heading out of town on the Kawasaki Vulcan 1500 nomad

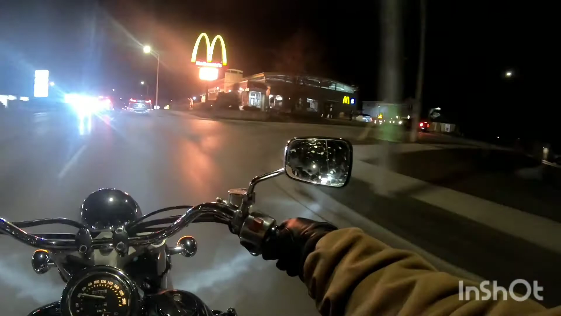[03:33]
McDonald's is busy tonight. Black Friday weekend, so... Everyone I worked today was saying it was pretty darn busy in town. Luckily, it's like 6.30, so everyone's heading home, I think. Right up here, guys, if you've seen the short I posted, This is where the cop was sitting when I got pulled over. Somewhere up here. It was just before going down the second hill, huh?
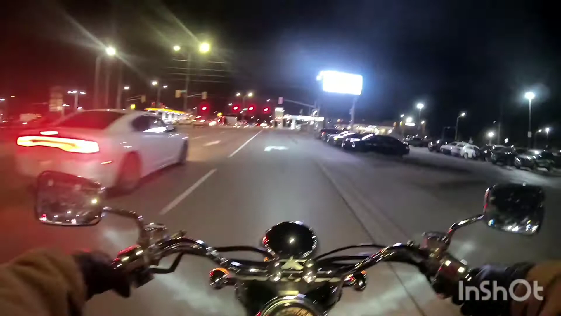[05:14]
Gotta wait for all these slow pokes. And we got a car out of time. We need to be in the other lane. Oh, I thought that was a cop for a second. Okay. We're going that way.
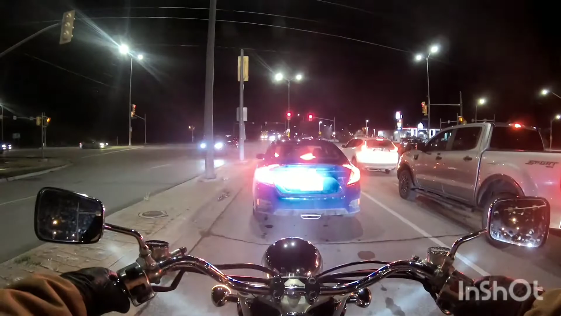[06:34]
But most people say the highway is like the 401. But we're going to be on the 80 km zone. Feel the wind for the first time in a week. Ooh, we got a green light. This is a red light I ran by accident the one day with Trippy.
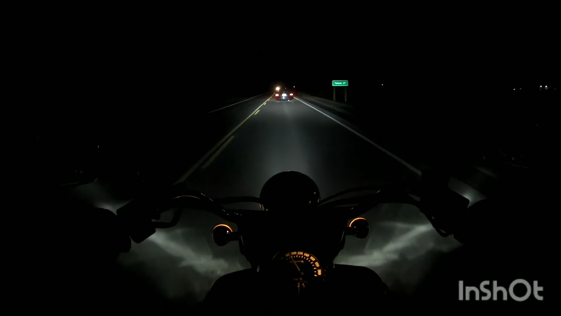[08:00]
Feels good to be back on the ol' freaky Kawasaki. Night time. You guys didn't notice I only have one headlight because I broke one of my side lights. So I had to take them off. I'm going to get a replacement maybe one of these days. Hopefully it's not too windy now with this new microphone.